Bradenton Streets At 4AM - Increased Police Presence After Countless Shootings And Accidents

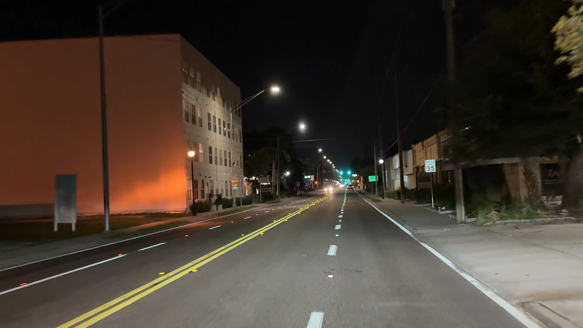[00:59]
nicest lady I ever met, she accidentally put in the wrong address. Now, I picked her up at the airport and she lived on an east address on the water, but she accidentally put in a west address in the hood. So, I'm coming up US-41 and I turned into the address she had put in there, which was wrong. And this lady nearly had a heart attack. Somebody just slumped over right there, right? Two dudes right there just slumped over my...
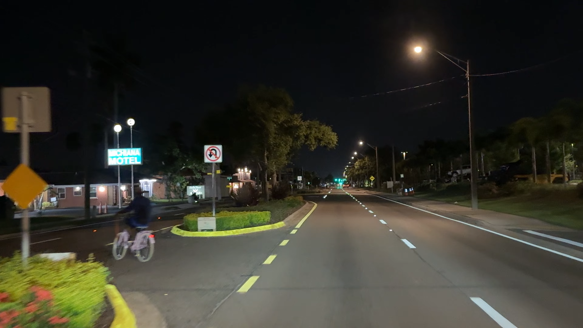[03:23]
You almost dead, bro! You didn't even see it coming! Get off the road, you bunch of crack hands! Uh, yeah, this is Bradenton at night. Anyways, this lady flipped the crap out. Like, she was, like, about... She was, like, bragging about, I live in Bradenton. And I'm like, okay, lady, that's fine. Good for you. I'm driving her, and she's, like, bragging about Bradenton.
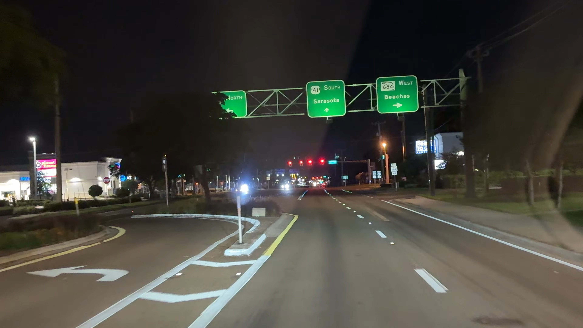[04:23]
and Sarasota County stepping up their DUI arrest. It's definitely needed. I have never seen so much law enforcement presence in Sarasota. Well, there's this car right here. He didn't even... He arrested them on the road. Forget about putting him... They pulled him over on the road, and they arrested him right on the road. He's in handcuffs. I hope the homie snitches are something to get out of it, bro. Because, you know what I'm saying? Like, sometimes you got to snitch, doll.
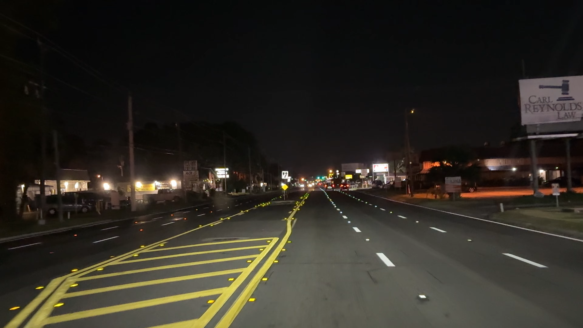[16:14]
So, I guess if you're going to that Wawa, you gotta come all the way over here to pull a U-turn. I guess, right?
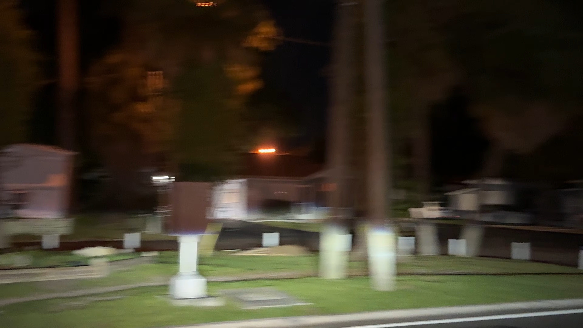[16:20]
Oh, there's a pedestrian on the road. Heh. Unbelievable.
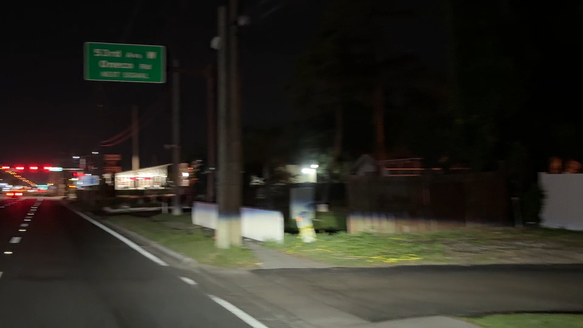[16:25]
This, there's a level of negligence. I understand that there's potheads and crackheads and methheads and pillheads and topheads and crackheads and zanheads and methheads and fentheads and tentheads and bentheads down there. But, at the same time, there's a level of negligence from the state, counties. I mean, these are all state roads, so it's a state, really. Maybe there isn't really good collaboration between the states.
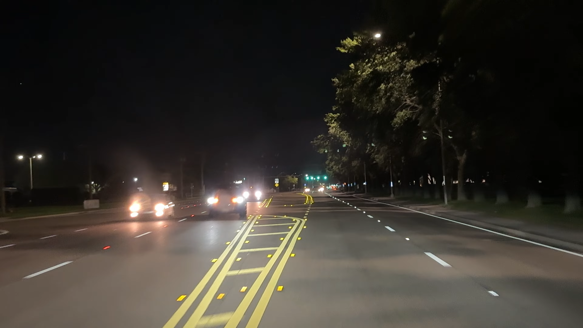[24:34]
I'm a Cuban, and I will say, I'm just a little disappointed. I've never had a happy Cuban passenger on an Uber. Now, again, I'm Cuban, so I'm talking about mi raza here, okay? I've not encountered a single, look at another cop over there. They really stepped up patrols. There's been a lot of pedestrian deaths, so they're really, really stepping up patrols. And they need to. So, police department of Bradenton and Sarasota, police cleaned this crap up. Send these people to Guatemala.